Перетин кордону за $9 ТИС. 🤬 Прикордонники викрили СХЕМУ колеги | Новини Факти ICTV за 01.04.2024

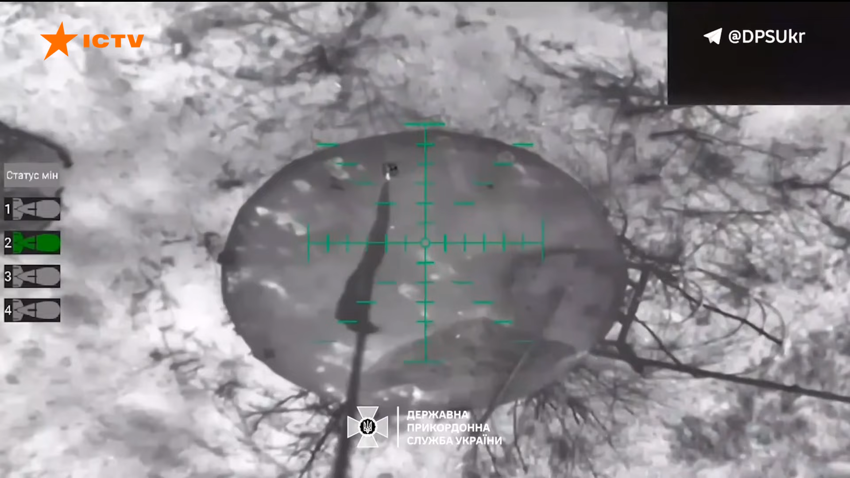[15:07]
Це високий об'єкт їх видно з наших позицій і з тилових позицій ворога її видно здалека.